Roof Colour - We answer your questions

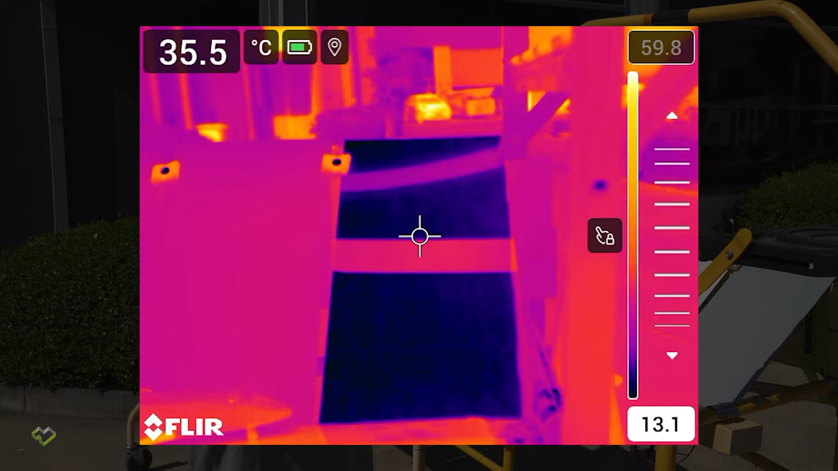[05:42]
On screen: spot 35.5°C
The reading that we got is only 16 degrees,
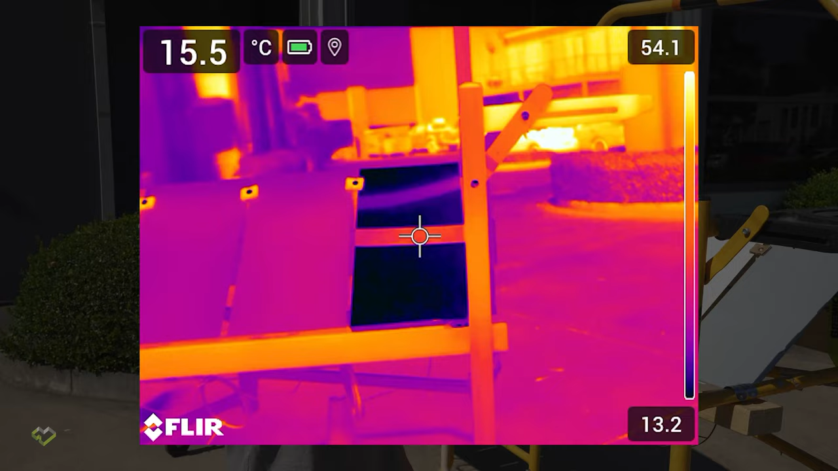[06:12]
On screen: spot 15.5°C
On the tape, we got the temperature of closer to 35 degrees compared to the 16 degrees that is showing on the bare synchrolume.